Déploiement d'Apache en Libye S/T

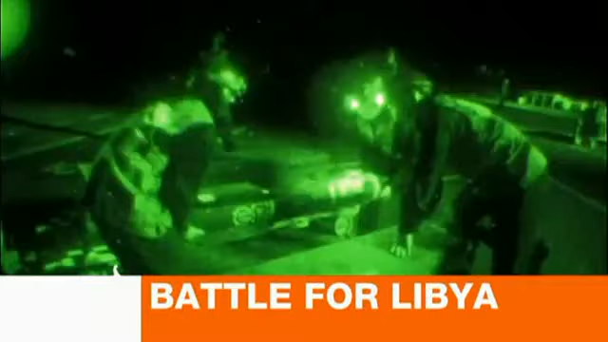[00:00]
Apache helicopters being armed in readiness for their first mission over Libya. They take off from HMS Ocean and head out to Braga.
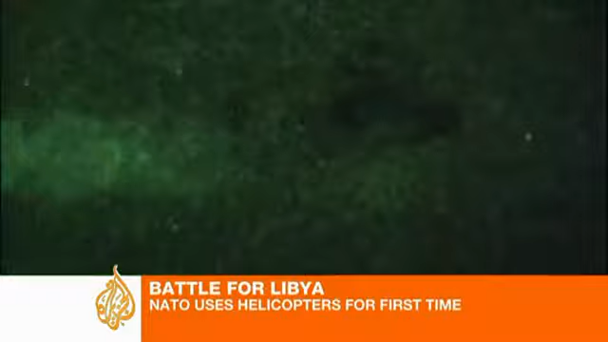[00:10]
Their orders to help break the stalemate there. It was a successful mission.
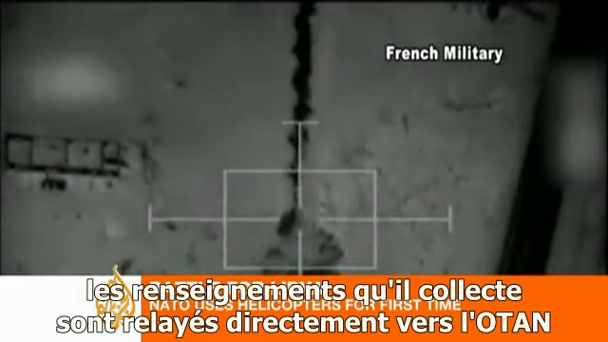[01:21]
The intelligence he gathers is relayed directly to NATO and the coordinates given to the fighter jets.
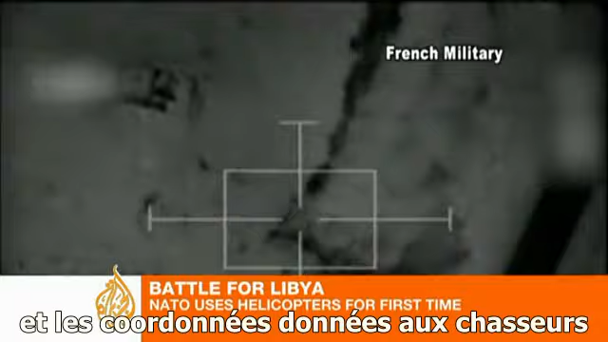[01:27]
Mohammed tells me he also knows just what Gaddafi's men are leaving behind.